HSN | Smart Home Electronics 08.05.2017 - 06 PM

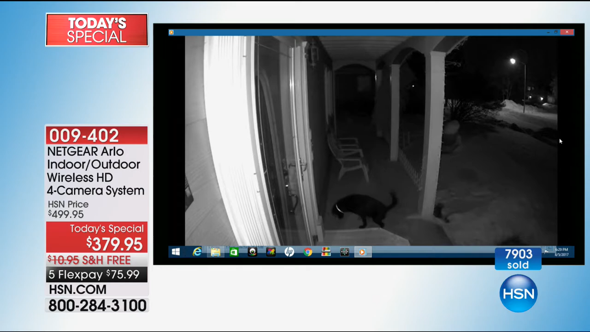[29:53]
There's a, oh shoot, we'll come back to that one. Well, you know, what if you hear a noise at night? Oh my gosh, there's a bear. There's a bear roaming around your, in your front yard.
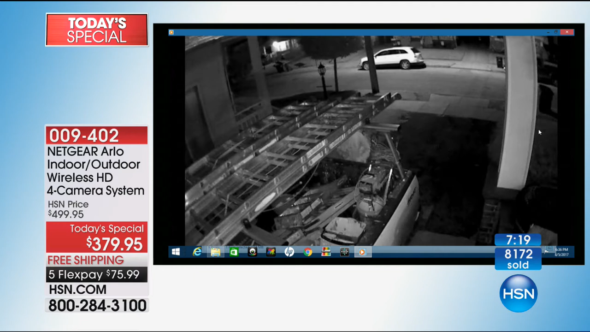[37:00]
And she has the Arlo system. Awesome. Yep, because they're going in stealing body, whatever, car parts into his place.